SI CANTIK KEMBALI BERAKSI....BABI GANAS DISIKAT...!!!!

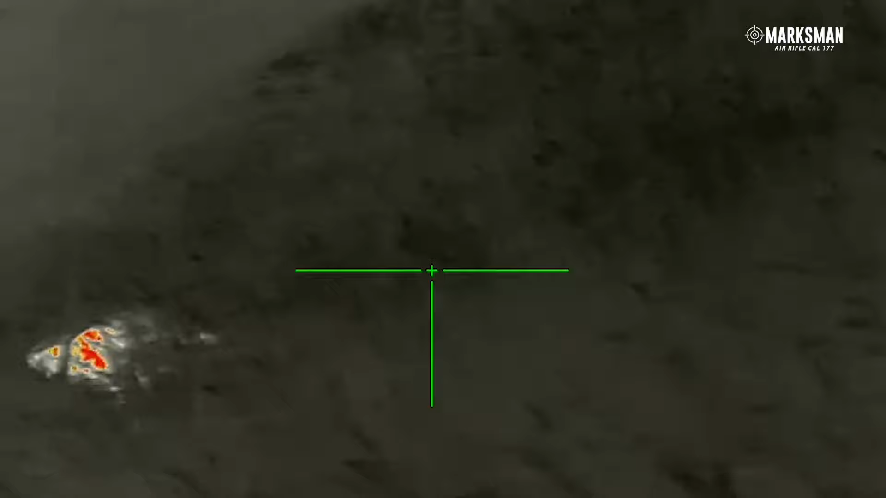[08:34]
Langsung ngukul guys. Ya meskipun babinya gak terlalu gede juga, pokoknya hari ini mantep banget sih.